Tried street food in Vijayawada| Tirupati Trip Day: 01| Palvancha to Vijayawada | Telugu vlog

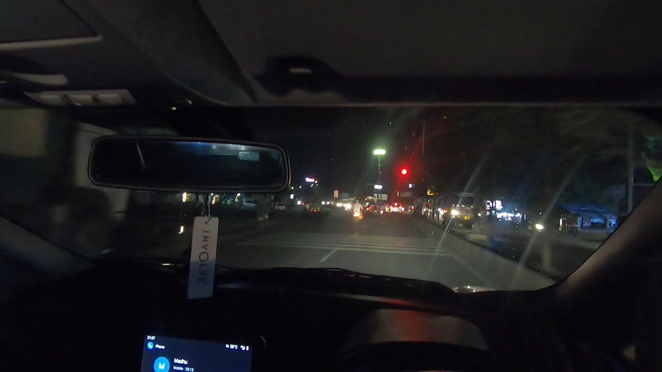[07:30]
ఆల్మోస్ట్ కాదు, మాక్సిమం విజయవాడ వచ్చేసినాం. నాకు రోడ్డు మీద కనబడితే పావంతుంది. ఇంకా ఇట్లా కాల్లో మాట్లాడుకుంటా, ఇప్పుడే కాన్ఫరెన్స్ లో ఉన్నాడు మధుగా కోటిగాడు జశ్వంత్ కూడా, కానీ ఇప్పుడే పోయారు.
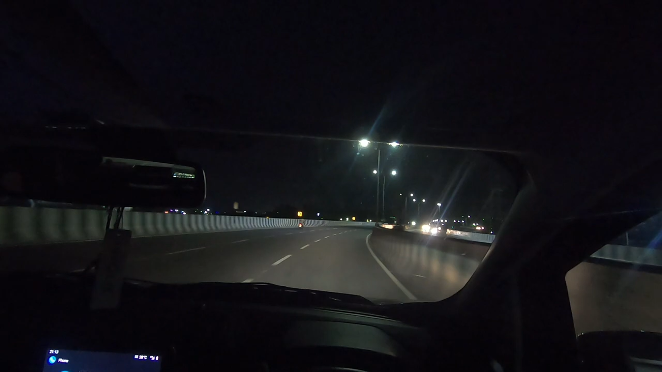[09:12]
సో ఇప్పుడు మనం ఈ ఫ్లైఓవర్ మీద ఉన్నా, ఇందాక దుర్గాడి మాత టెంపుల్ వెళ్ళిపోయింది, చూపెడదాం అనుకున్నా కానీ కుదరలే. అరేట్ ఎంత మస్తు ఉందిరా అది. ఓకే అదా,
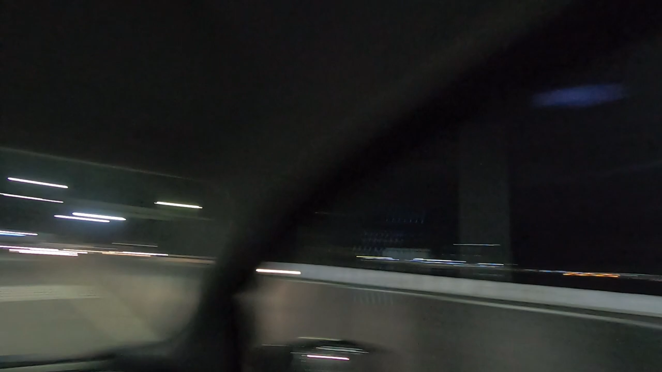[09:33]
నేను అప్పుడెప్పుడు వచ్చిన, ఇది సెకండ్ టైం మా అంటే విజయవాడ.
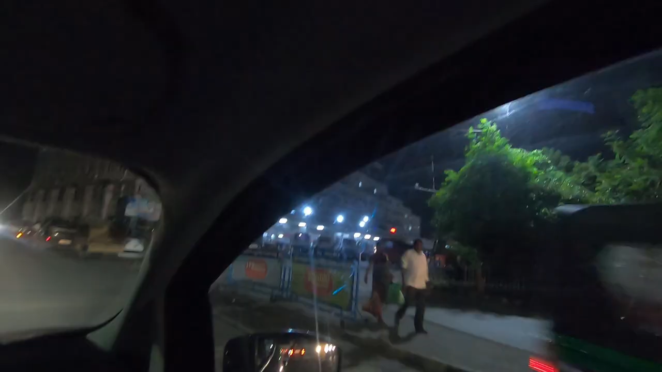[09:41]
ఇదేనా మచ్చ బస్ స్టాండ్ డిపోనా?
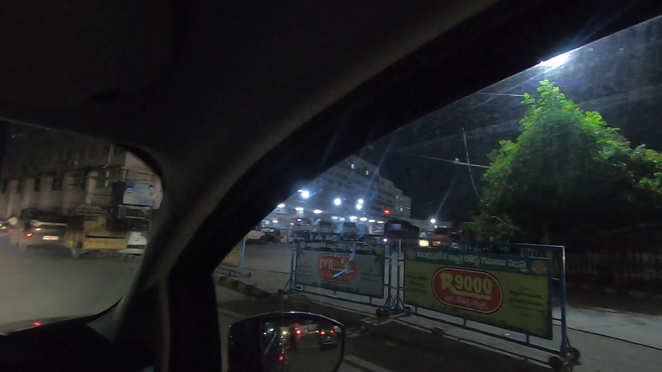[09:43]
ఇది బస్ స్టాండ్ డిపో. ఇది ఎట్లుంటో తెలుసా, స్టార్ట్ అయిందా ముందా, అంబులెన్స్ అవతల ఉందా, అవతల ముందు ఉంటది.
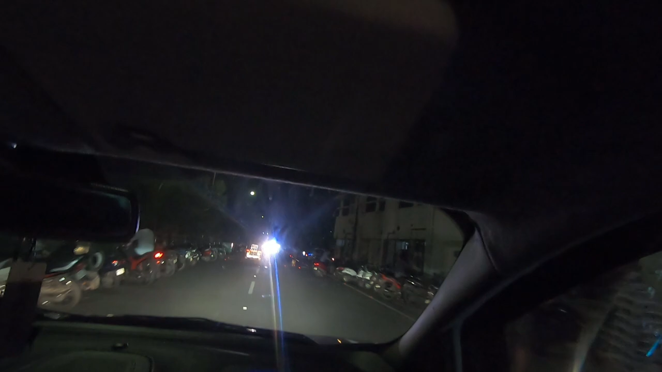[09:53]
పెద్ద బస్ స్టాండ్ కదా ఏషియాలోనే, ఏషియాలోనే పెద్ద బస్ స్టాండ్. రిటర్న్ లో దుర్గామాత టెంపుల్ కి వెళ్దామా? వెళ్ళాలి, సండే వరకు ఉంది మనకు టైం.
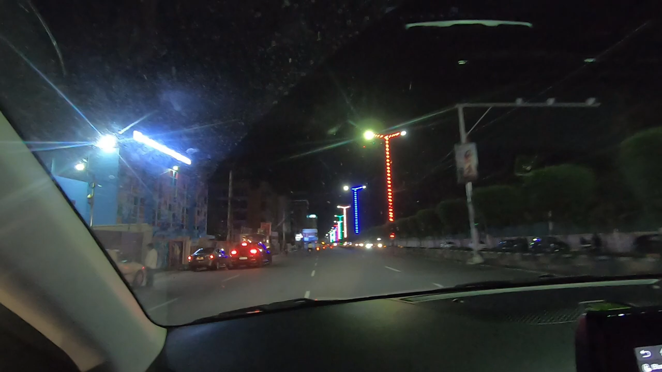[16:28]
ఎట్లా అంటారా కొత్తగూడెంలో చిన్న బజార్ పోతే ఎట్లా ఉంటదో అమ్మో సేమ్ విజయవాడ అంత రద్దీగా అంత.